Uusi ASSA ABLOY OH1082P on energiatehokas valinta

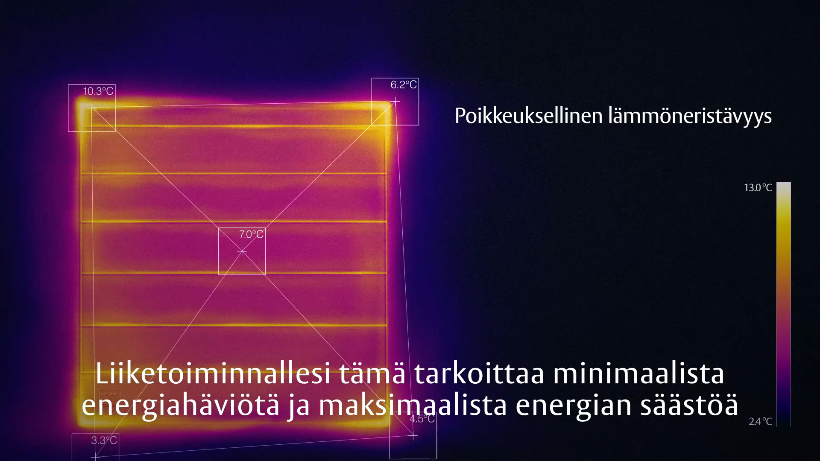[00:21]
On screen: spot 7.0°C, scale top 13.0°C, scale bottom 2.4°C
For your business, that means minimal energy loss for maximum savings.
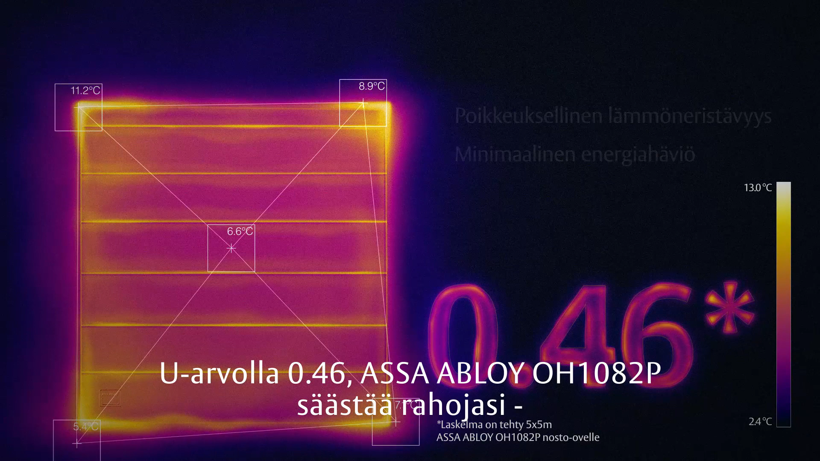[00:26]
On screen: spot 6.6°C, scale top 13.0°C, scale bottom 2.4°C
And with a U-value of just 0.46, the Asa Abloy OH1082P saves you money,
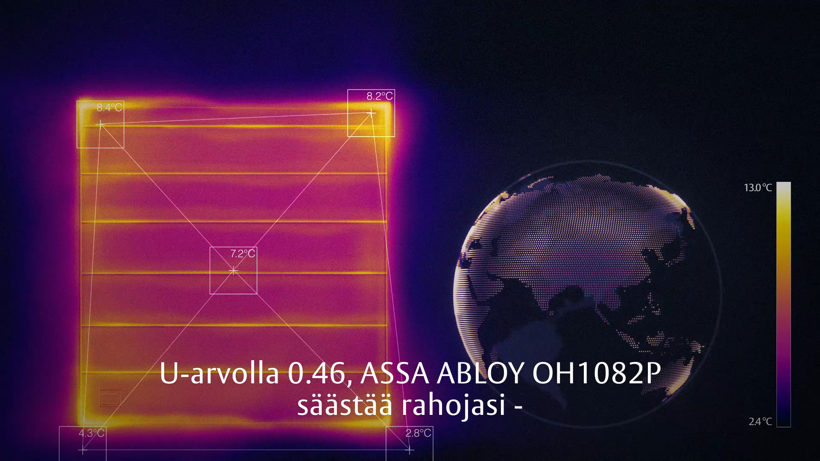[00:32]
On screen: spot 7.2°C, scale top 13.0°C
because it's twice as energy efficient as a standard overhead sectional door.